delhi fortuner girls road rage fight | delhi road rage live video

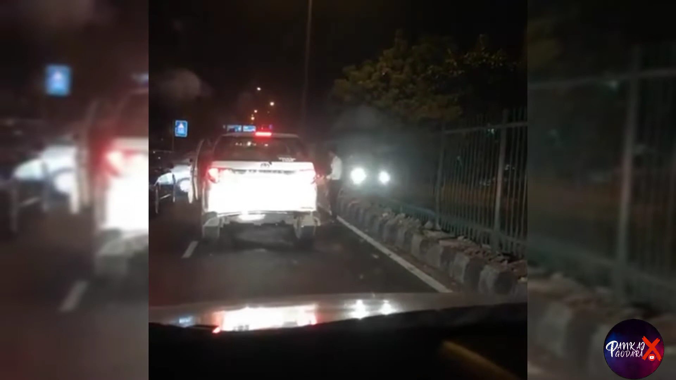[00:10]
کافی پرانی ہے اور کافی وائرل بھی ہوئی تھی یہ کلپ ڈلی شیئر کیا ہے یہاں پر آپ دیکھ سکتے ہو یہ روڈ ریج کا معاملہ ہے جو لڑکے ہیں وہ فونٹ چونر پر پتھر مار رہے ہیں تو بھائیو یہاں اس پر پولیس کو کافی سخت سے سخت کاروائی کرنے چاہیے تاکہ یہ روڈ ریج کے
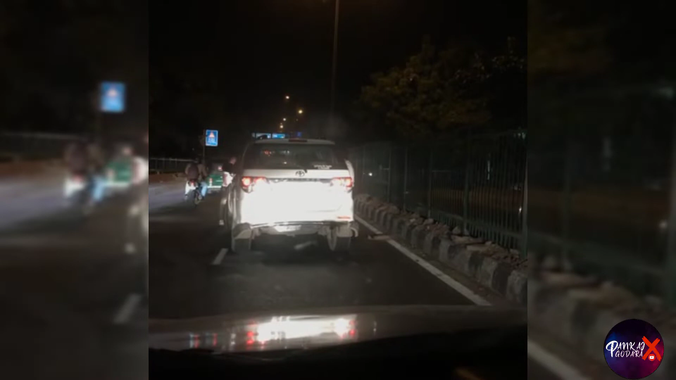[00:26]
معاملے کم ہو سکیں اس میں کسی اور کی جان بھی جا سکتی ہے اور جو یہ کام کر رہے ہیں ان کی بھی جان کو کترہ ہو سکتا ہے